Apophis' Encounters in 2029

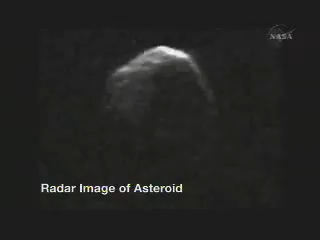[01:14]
to see it with radar and then hopefully we will confirm that the asteroid will not pass through that keyhole that should allow us